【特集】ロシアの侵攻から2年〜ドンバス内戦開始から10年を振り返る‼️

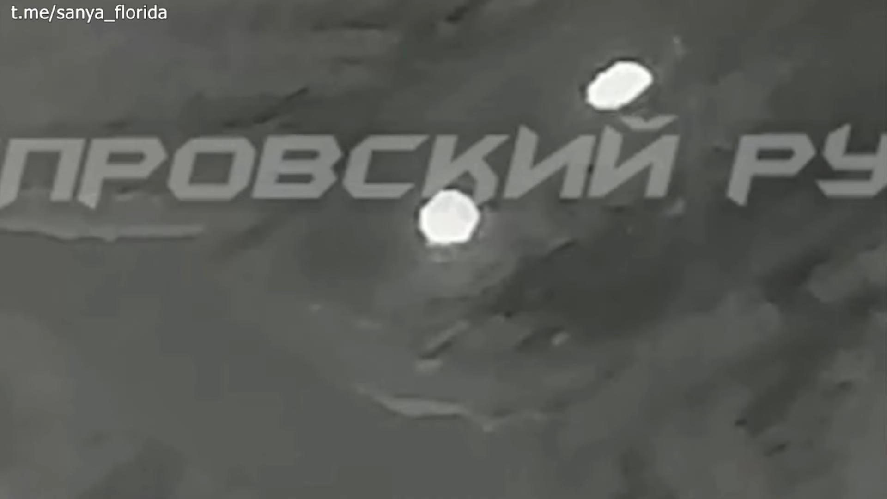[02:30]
が2発のファブで爆撃を行っております次
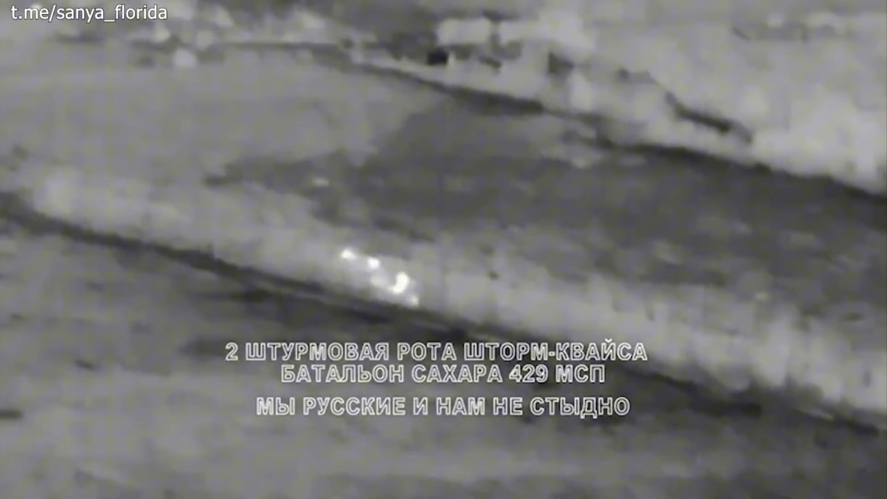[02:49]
バイサが歩兵戦闘車両でウ
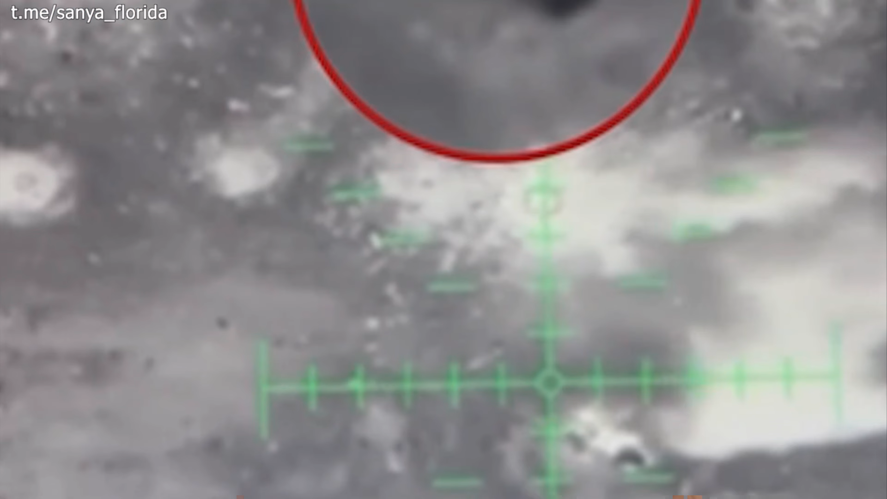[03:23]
ウクライナ軍のドローンがロシア軍の歩兵に爆弾を投下している映像があります次は南ドネツク方面ですこの前線から
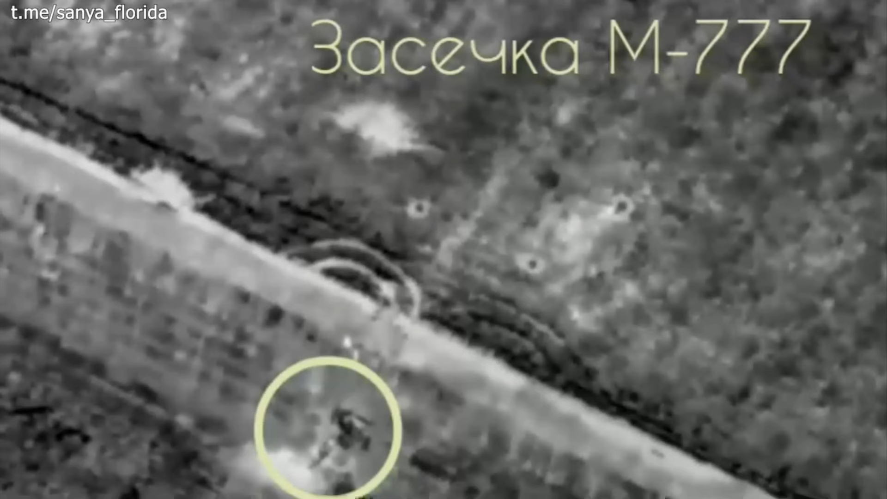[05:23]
ウクライナ軍の榴弾砲M777を